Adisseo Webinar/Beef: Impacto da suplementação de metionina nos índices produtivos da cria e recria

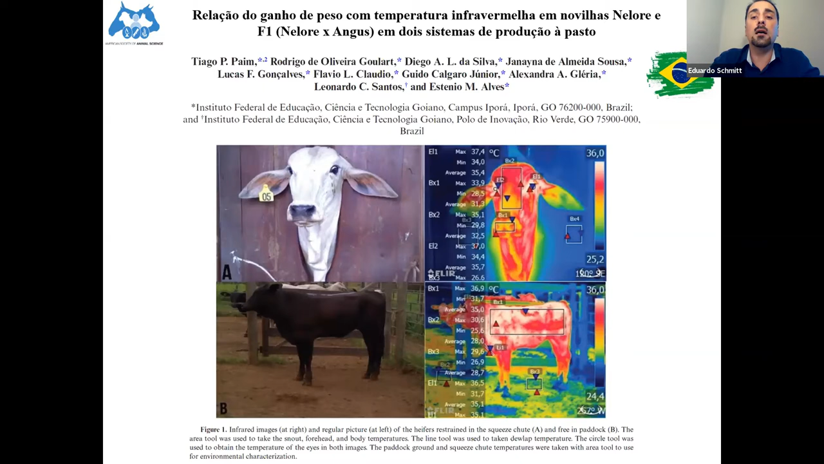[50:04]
que mostra que tem uma correlação entre animais que tem uma temperatura externa mais alta né essa é uma tecnologia de infravermelho são animais que ganham mais peso isso no período da seca porque os animais conseguem dissipar mais calor então o que a gente tem especulado que a metionina possivelmente ela tenha uma ação também vasodatadora para modular essa temperatura interna dos animais porque alguma
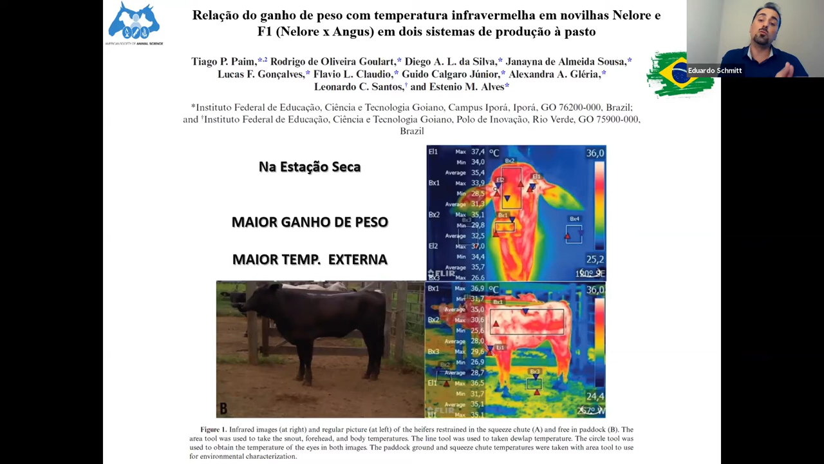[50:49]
sistêmica seria por exemplo a base de altação e aquele nosso estudo ele vem ao encontro desse aqui que poderia explicar esse aumento de ganho então animais ganhando mais